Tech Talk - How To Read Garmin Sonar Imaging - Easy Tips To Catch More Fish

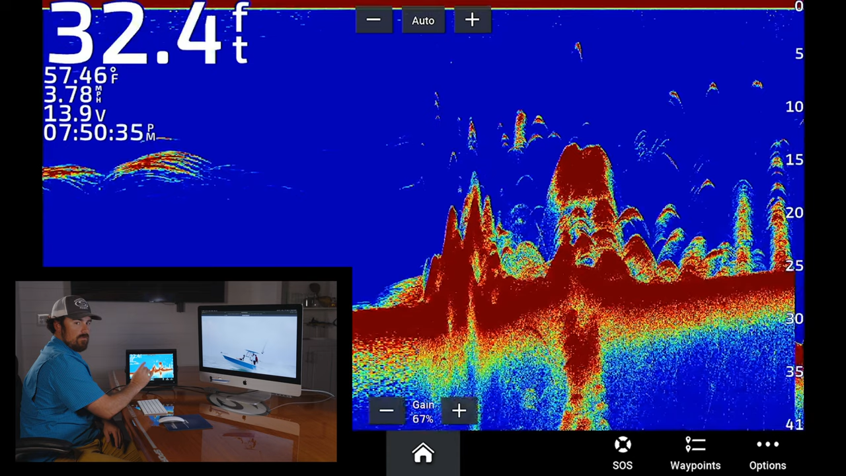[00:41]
On screen: depth 32.4 ft, water 57.46°F, speed 3.78 mph
you're reading bait fish or some type of a suspended structure and then you'll have your bigger marks kind of around it suspended in the water column will usually be your larger single fish. Really good offshore, you can read bait balls and typically you can see the larger fish kind of sitting around the bait balls.
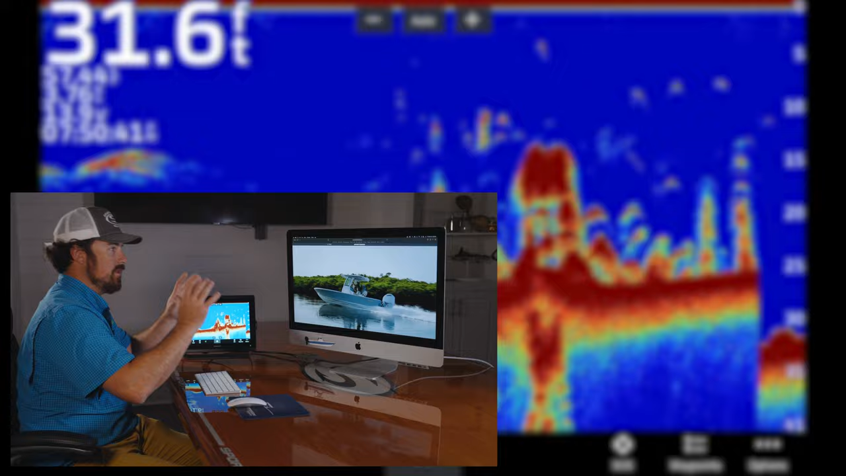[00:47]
On screen: depth 31.6 ft
So if you want to clean the unit up a little bit and you want to adjust the unit,
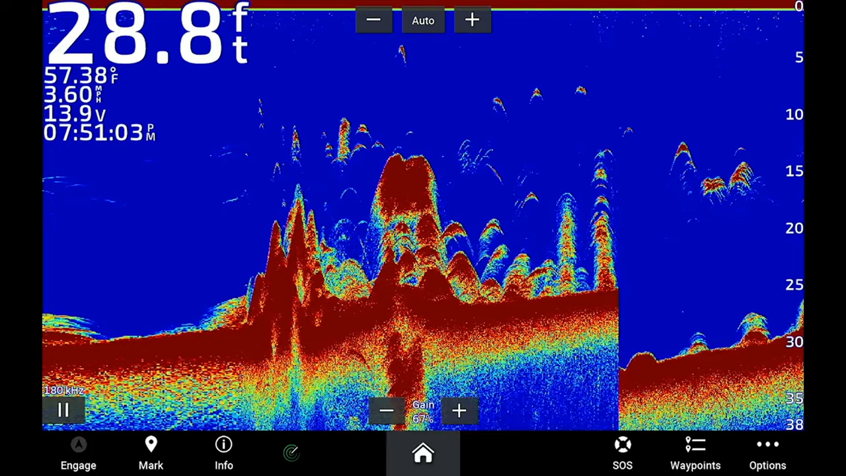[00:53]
On screen: depth 28.8 ft, water 57.38°F, speed 3.60 mph
you can go into your settings here and you can kind of mess with the game and you can clean it up a little bit.
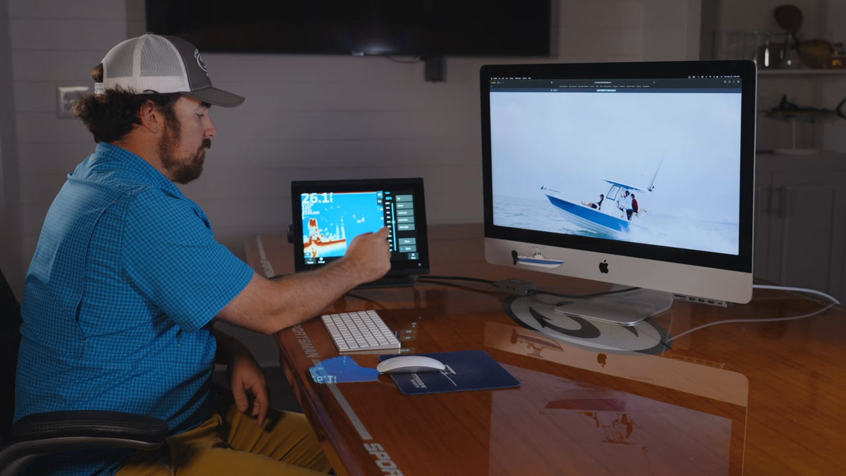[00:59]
So you can take away some of the interference here on the bottom or you can add it. Sometimes this gets a little bit too messy here so you'll just go down and you can take some of that away. You can still get a lot of your bigger marks. You can kind of clean up that bottom mark in there.
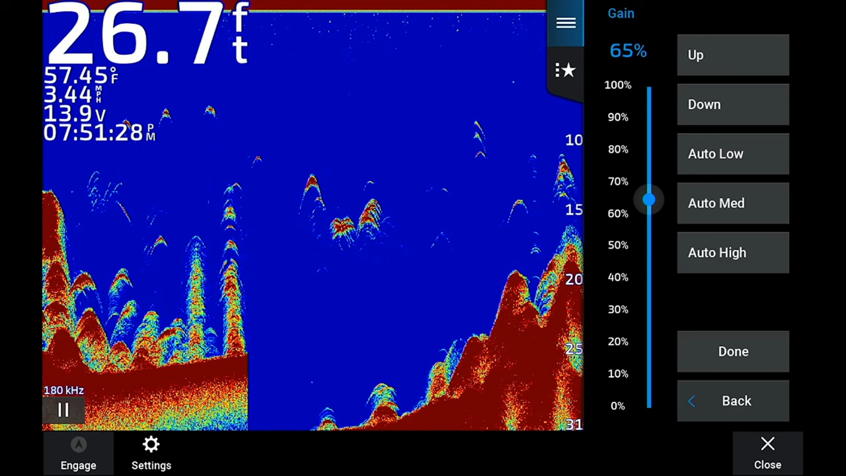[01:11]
On screen: depth 26.7 ft, water 57.45°F, speed 3.44 mph
You're not picking up as much as the live bottom structure but you're still picking up the bait fish schools, the bigger fish kind of hanging around them. If you're moving along a little faster, you can go back and you can go to your sonar setup and you can adjust your scroll speed.
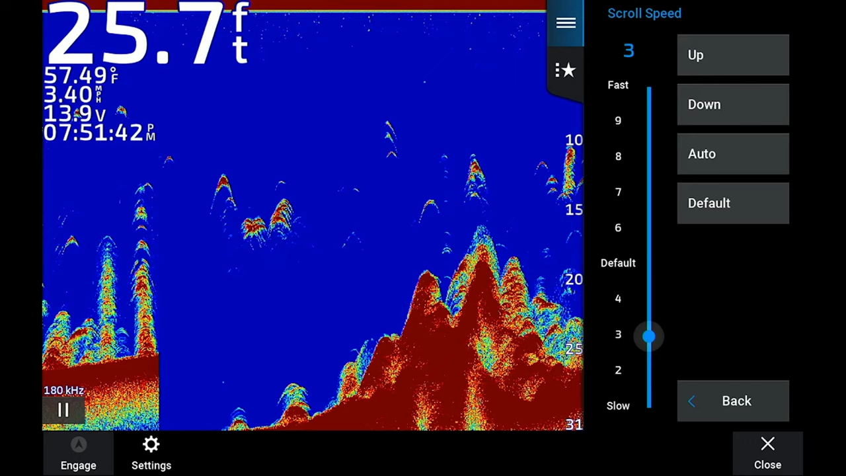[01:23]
On screen: depth 25.7 ft, water 57.49°F, speed 3.40 mph
If you're stopped sitting on some bottom, bottom fishing, if you're drift fishing, a lot of times what you're going to do is just bump it down to slow.
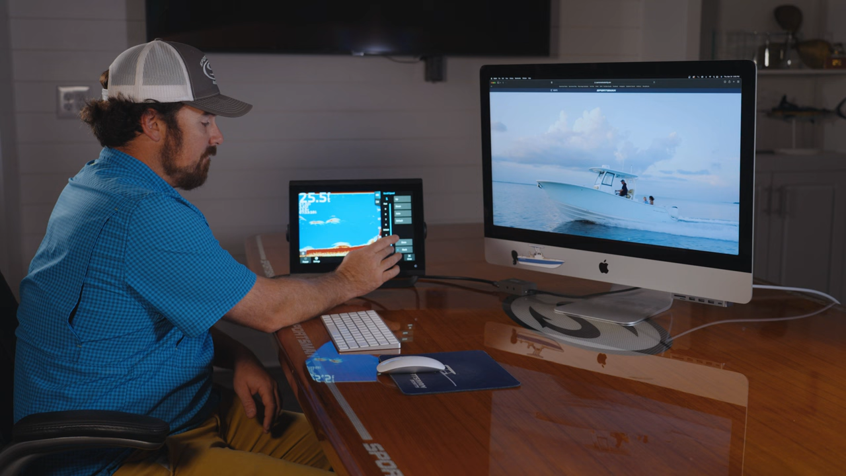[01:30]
If you have your setting, your scroll speed set on fast, you're just going to get a lot of long marks. If you have it set on slow, you're going to get more of those arches, especially with the chirp transducer. If you're running, I like to go ahead and set it up on fast.
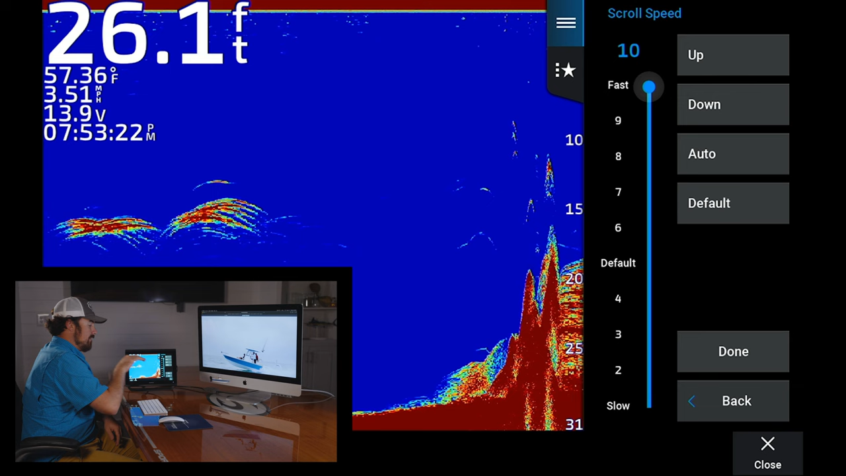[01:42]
On screen: depth 26.1 ft, water 57.36°F, speed 3.51 mph
That way you can catch a little more of that bottom movement. It can keep up with you a little more.
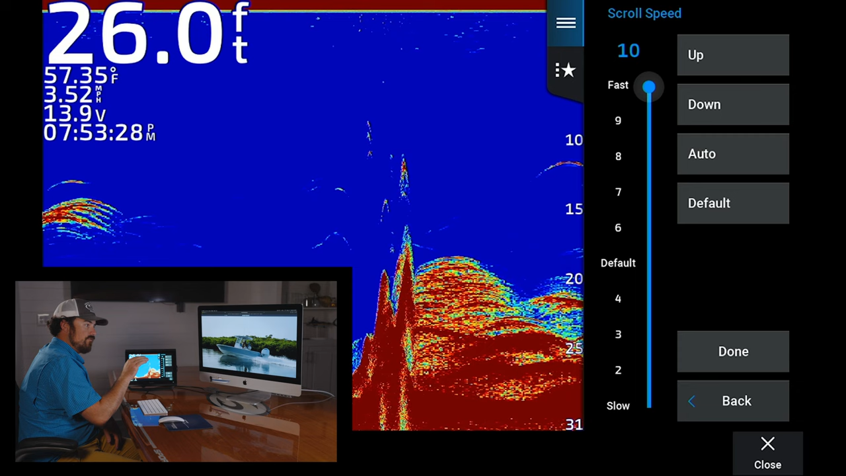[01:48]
On screen: depth 26.0 ft, water 57.35°F, speed 3.52 mph
Another trick too is if you're running and you're starting to lose a little bit of your bottom, you're just going to go back here and you can go to advanced, you can go to bottom search limit.
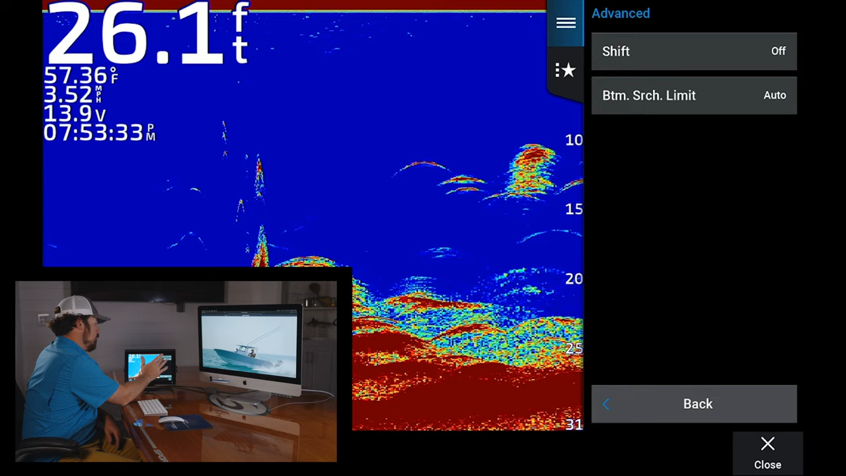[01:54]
On screen: depth 26.1 ft, water 57.36°F, speed 3.52 mph
And so your unit is constantly searching between zero and 3,000 feet.
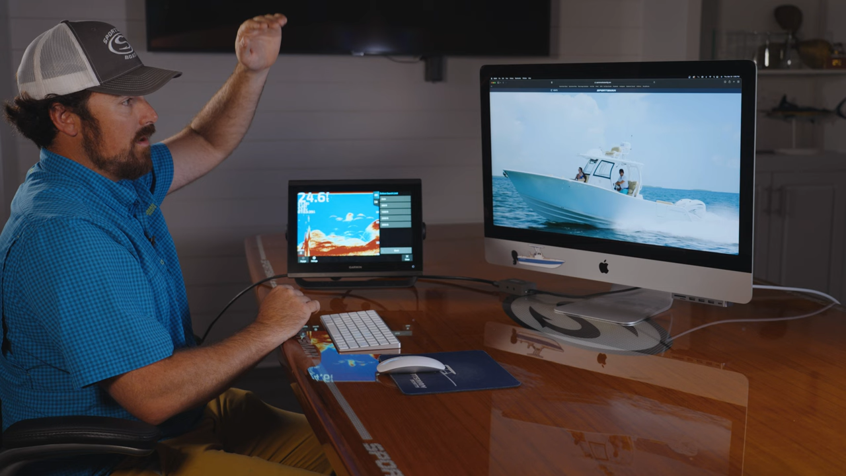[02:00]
But if you're losing a little bit of your bottom, you can actually adjust that. So let's say you're not going over 300 feet.
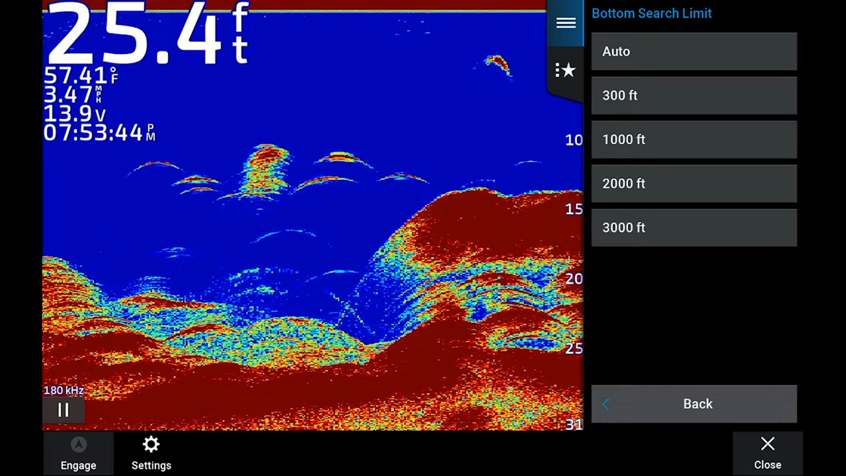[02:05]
On screen: depth 25.4 ft, water 57.41°F, speed 3.47 mph
I would go ahead and just set this to 300 feet. That way it's only going to scroll between zero and 300 feet. So it's a quicker reaction time and it'll hold bottom a little better for you.
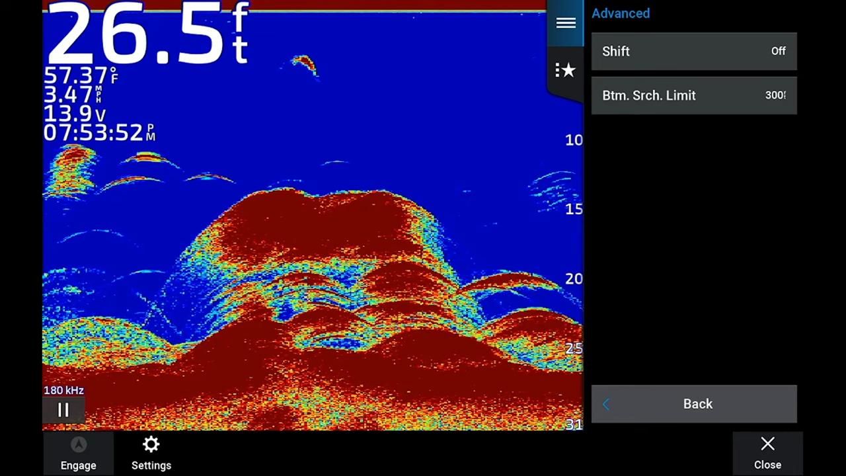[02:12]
On screen: depth 26.5 ft, water 57.37°F, speed 3.47 mph
We also have a lot of questions about guys running in shallower water with the chirp transducers or any transducer really.
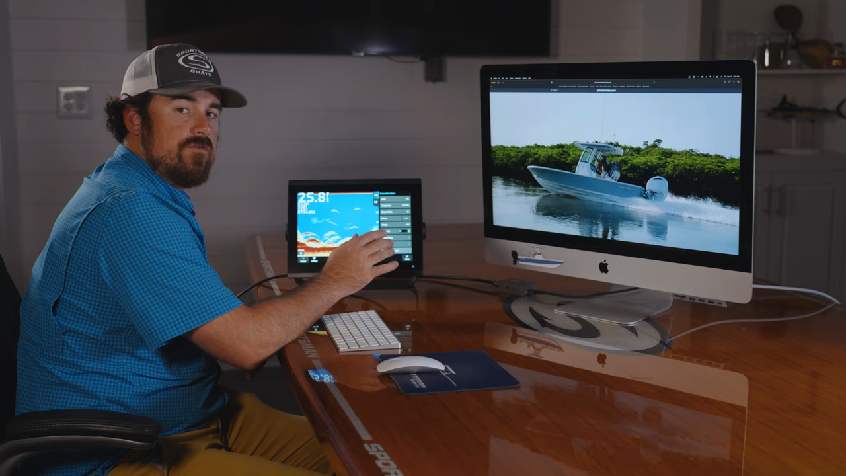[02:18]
So what you want to do in the shallower water is you want to put the higher frequency beam in there.
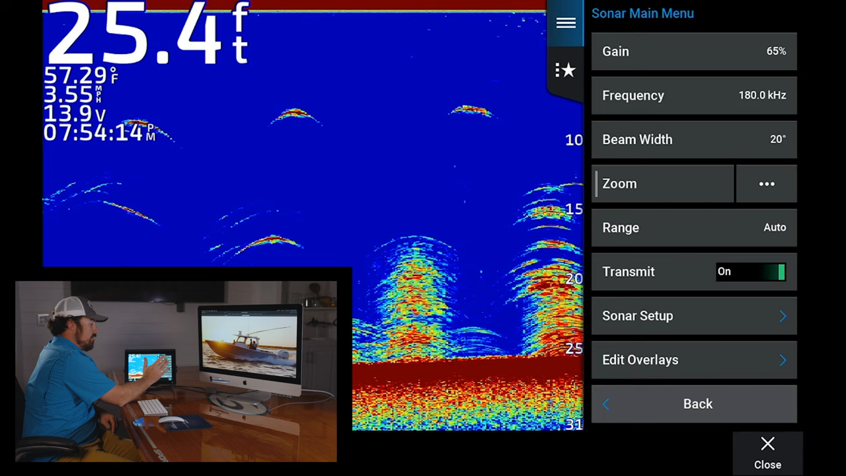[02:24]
On screen: depth 25.4 ft, water 57.29°F
So what you'll do is just go to your frequency here and like this one you can do a chirp or 180 kilohertz.
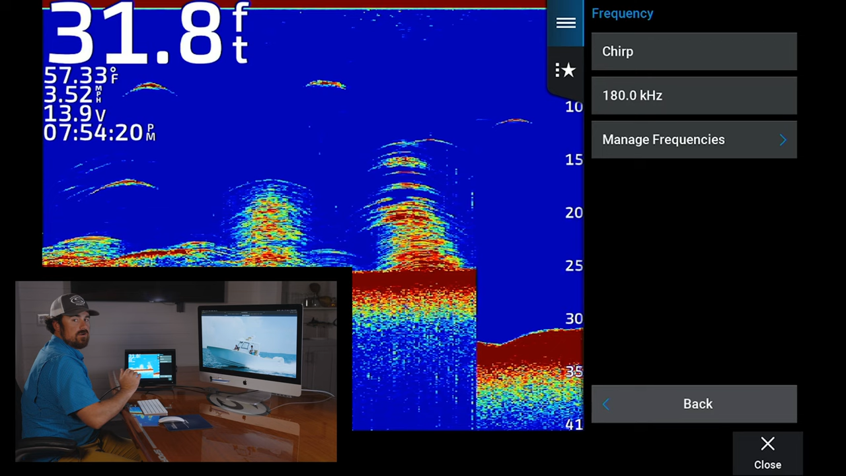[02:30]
On screen: depth 31.8 ft, water 57.33°F, speed 3.52 mph
180 kilohertz is your bigger beam on this one. So if you're in a shallow water, let's say 20 feet of water below, something like that, I would go ahead and put it on the 180. That way it's going to give you a wider beam, allow you to read a little better bottom, hold bottom better with that.
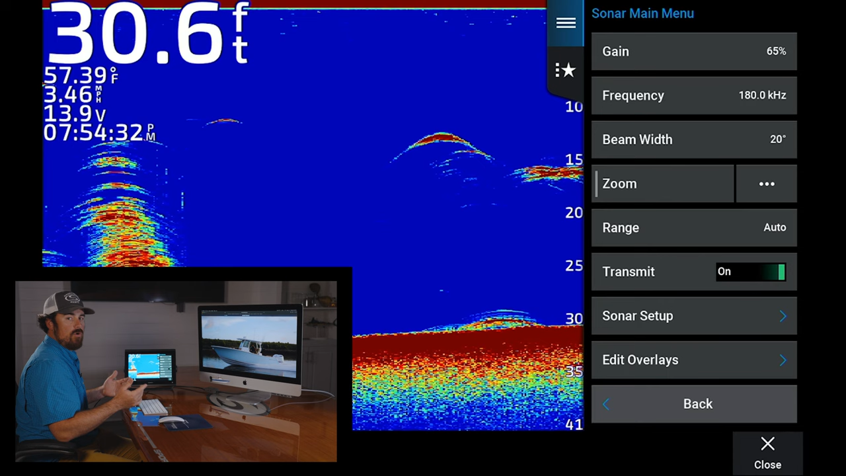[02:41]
On screen: depth 30.6 ft, water 57.39°F, speed 3.46 mph
But deeper water, I would just go ahead and flip it back to the chirp transducer.
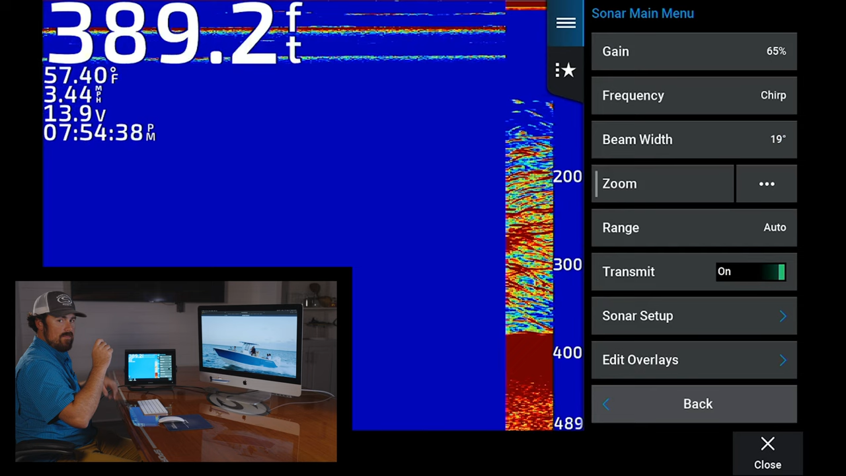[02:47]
On screen: depth 389.2 ft, water 57.40°F, speed 3.44 mph
And that way you're getting those triple beams just going at once. So, all right. So one of the really cool features that Garmin has as well is you can actually, if you're trolling and you go over a spot and you see it's holding a lot of fish or a good bottom structure, you can actually go back in time.